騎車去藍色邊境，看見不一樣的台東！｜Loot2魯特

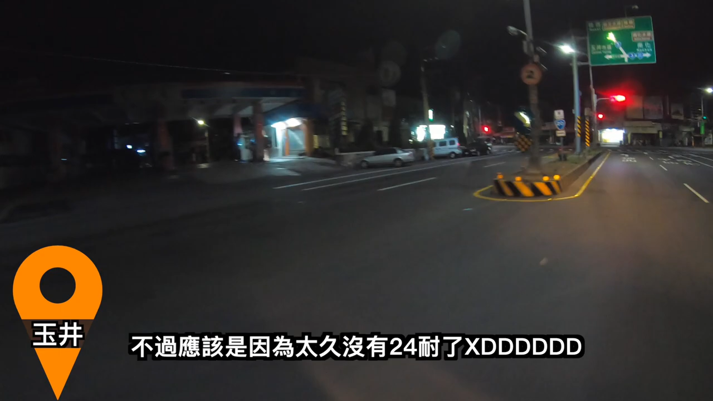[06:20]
沒有二四耐了直接忘記二四小時營業的加油站是在走馬賴的加油站
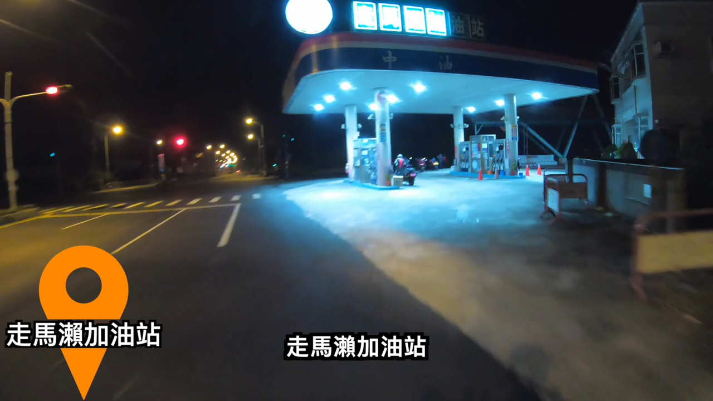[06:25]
所以又回頭騎到走馬賴的加油站把油補滿接著就準備接到台三線了